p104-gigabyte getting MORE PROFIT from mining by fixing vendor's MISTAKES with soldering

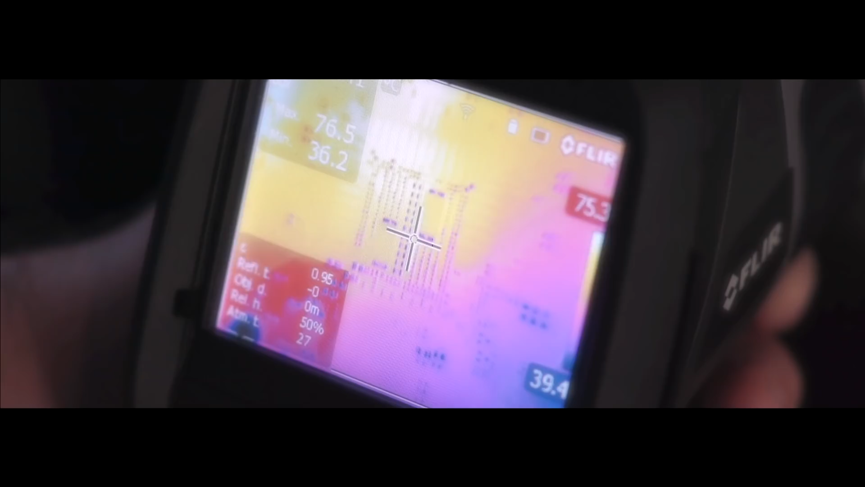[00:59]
Most important figures for us here are the temperatures for the GPU and the power supply unit.
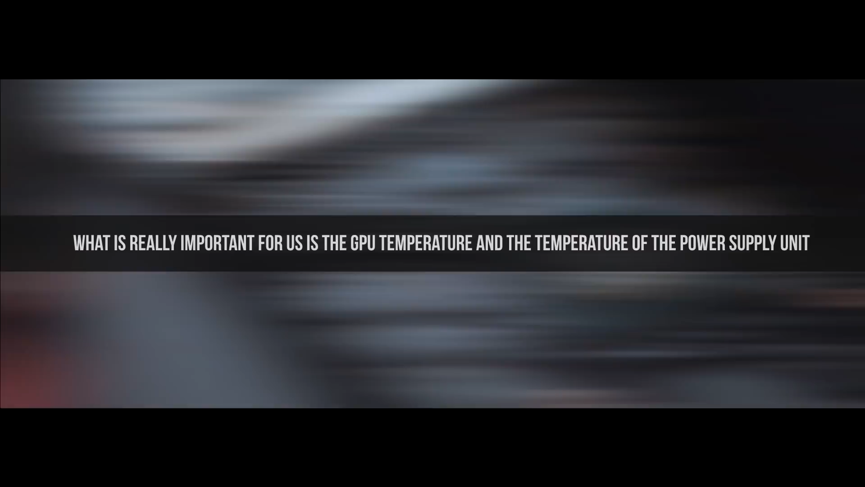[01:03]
As we can see from the screenshot,
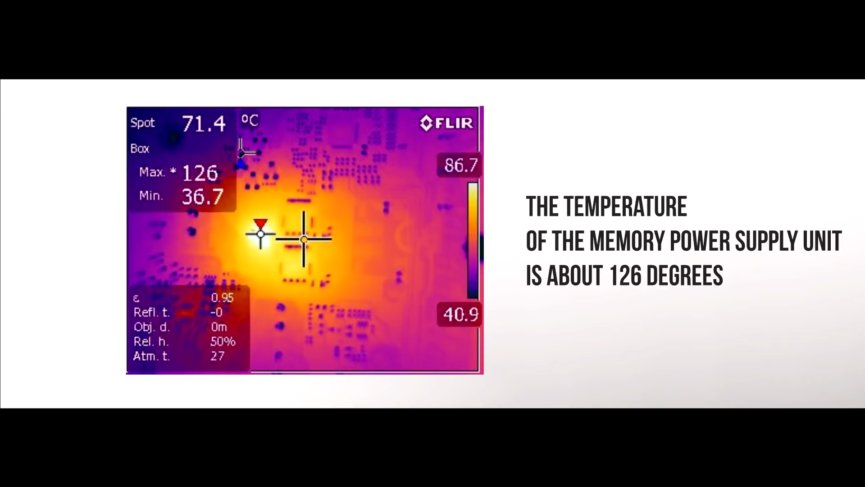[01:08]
On screen: spot 71.4°C, max 126°C, min 36.7°C
the temperature of the memory power supply unit is about 126 degrees.
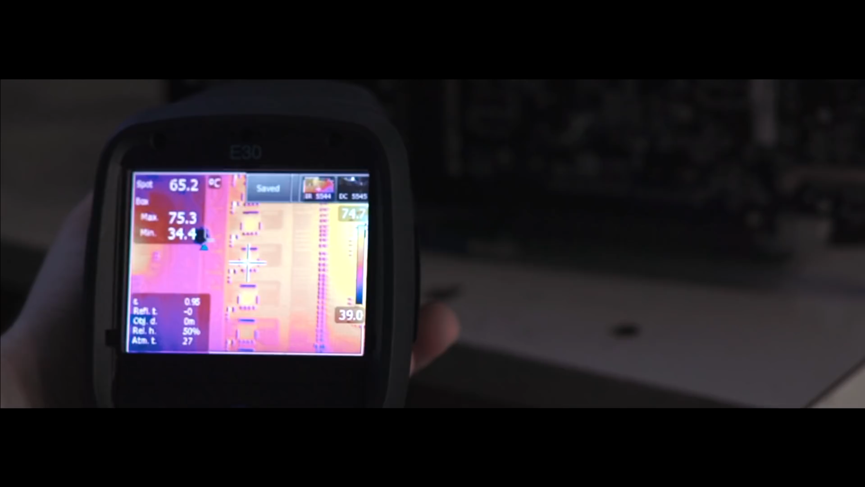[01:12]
On screen: spot 65.2°C
So what about the rest of the system?
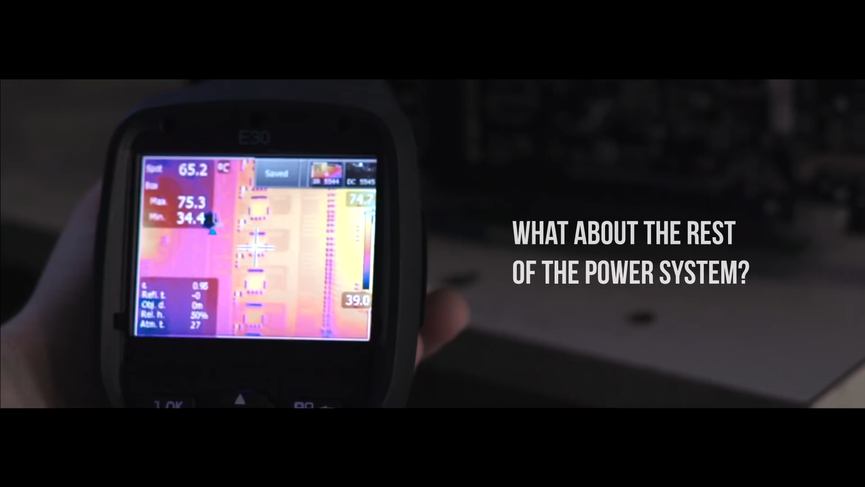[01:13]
On screen: spot 65.2°C
Here the temperature is 75 degrees. Please note that if you try to mine on a GPU like this using air cooling, your equipment will degrade rather quickly and eventually fail.
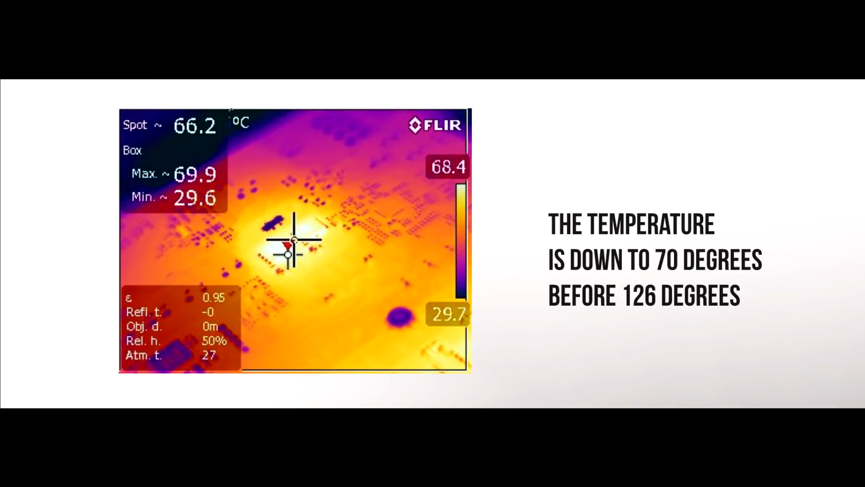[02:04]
On screen: spot 66.2°C, max 69.9°C, min 29.6°C
The temperature is down all the way to 70 degrees. Ethereum hashrate is at 40Mhs per second.